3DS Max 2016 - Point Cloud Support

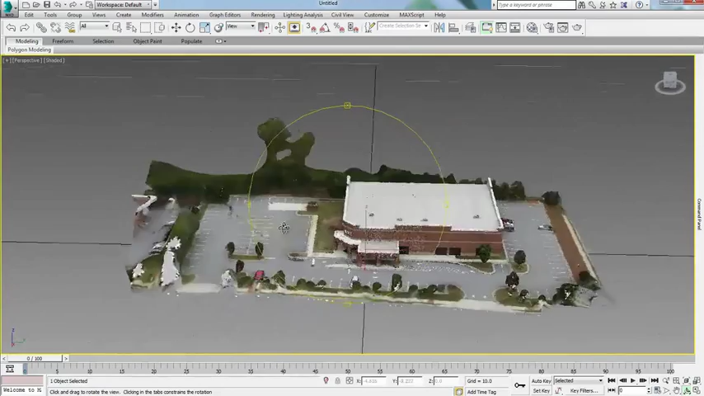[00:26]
Support for the RCP and RCS file formats enables designers to take advantage of a connected reality capture workflow with a number of other Autodesk solutions such as Autodesk Recap,
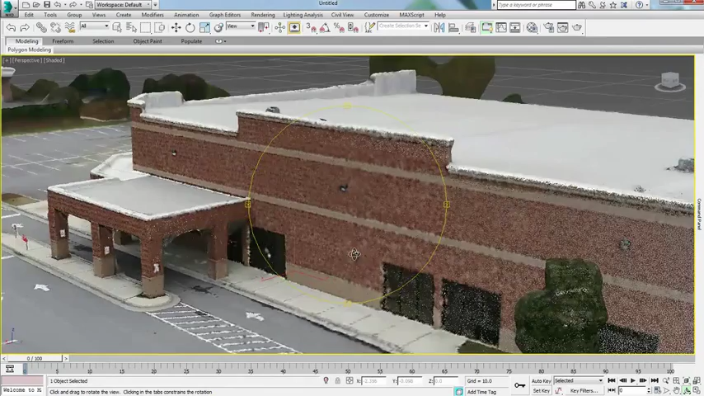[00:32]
AutoCAD, Autodesk Revit and Autodesk Inventor software.
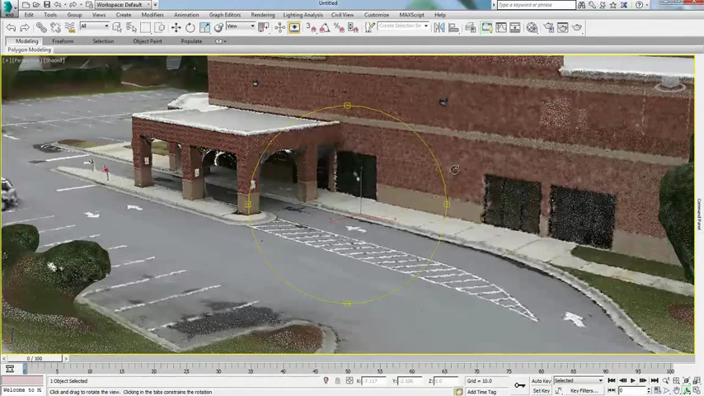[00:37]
Modelers can view point clouds using different color channels including true color,
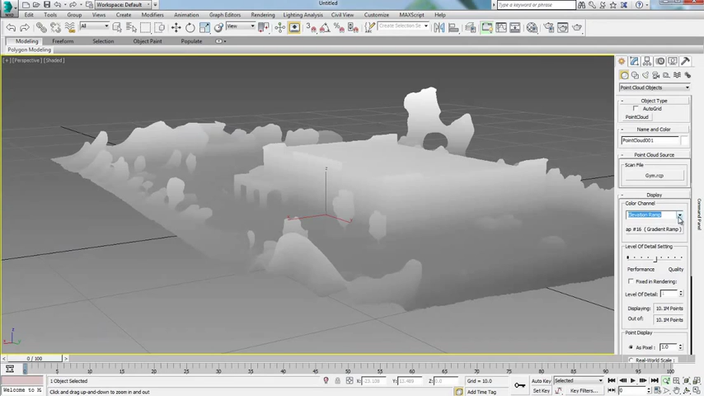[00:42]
intensity and elevation ramp directly in the viewport
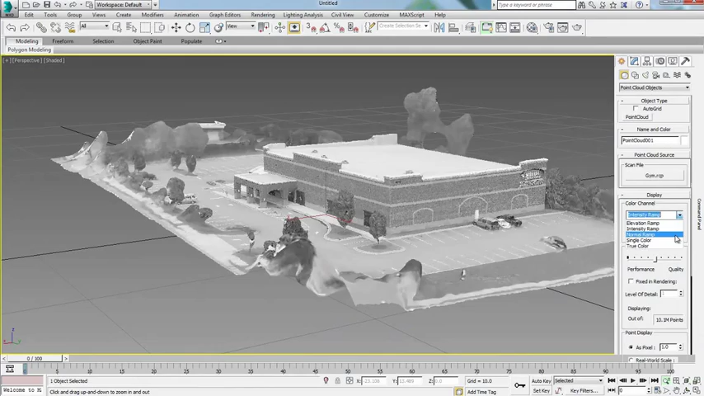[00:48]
permitting certain flexibility in display and understanding of the point cloud.
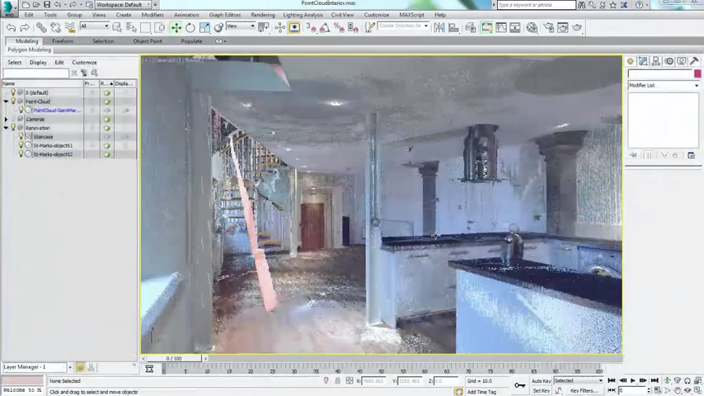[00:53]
With the adjustment of the section box, users can delimit the extent of the cloud
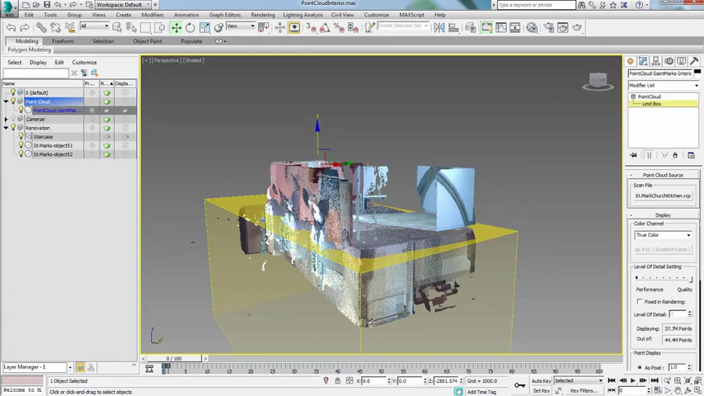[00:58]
display to reduce computing time and perform various tasks.
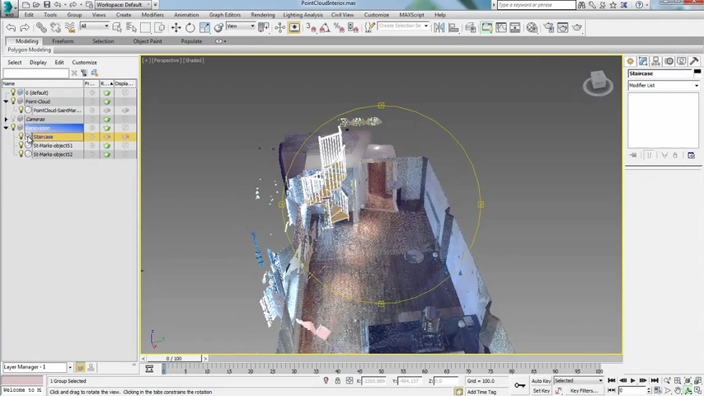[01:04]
The ability to snap to point cloud vertices allows for easy placement of other geometry as well as creation of new geometry in context.
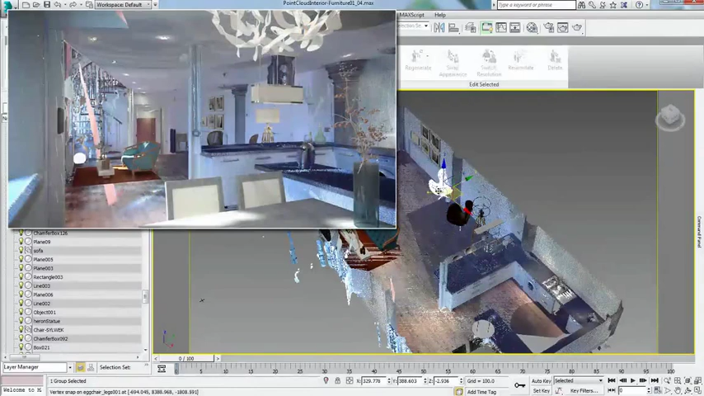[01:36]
designer to visualize CG objects in real-world contexts in
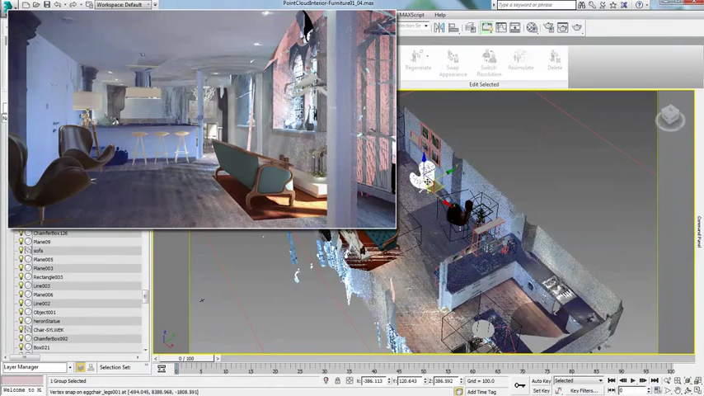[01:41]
order to better communicate designs or to pre-visualize animation shots.